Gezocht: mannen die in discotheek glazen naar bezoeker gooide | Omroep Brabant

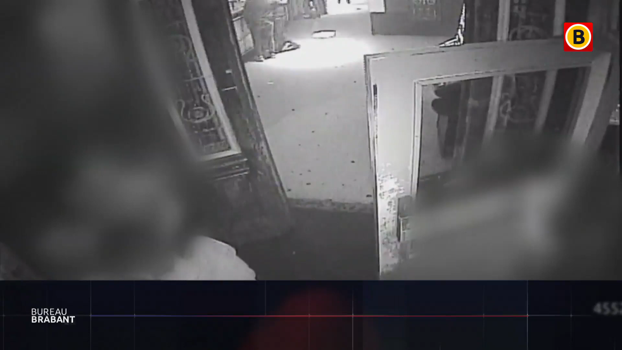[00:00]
Dit zijn beelden uit een discotheek in Roosendaal. Linksonder in beeld is een opstootje tussen wat mensen. En dan gebeurt dit. Deze man gooit een glas naar een andere bezoeker.